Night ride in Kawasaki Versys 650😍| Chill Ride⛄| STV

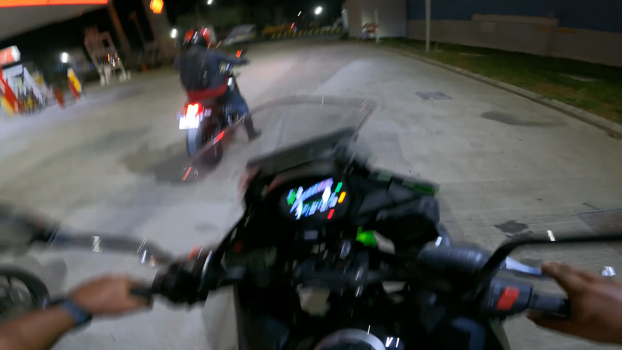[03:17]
ஐயப்பா பெரிய வண்டிப்பா சூப்பர் ஸ்டார்ட் பண்ணியாச்சு ஓகே லெட்ஸ் கோ டுக்காட்டி போகுது நம்ம வருண்ரோ நம்ம ட்ரைடண்ட் அண்ட் நம்ம வர்சஸ்
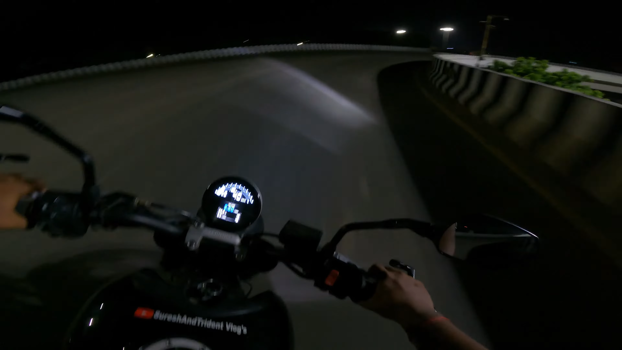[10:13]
இந்த மாதிரி பிரிட்ஜு, இந்த கர்வு, யூ டர்ன்லாம், ஏன்னா ஆப்போசிட் சைட்லேருந்து வந்துட்டாங்கன்னா ரொம்ப கஷ்டங்க, ரொம்ப ரொம்ப கஷ்டம். ஸோ செக் பண்ணிகிட்டே போவோம் பொறுமையாக.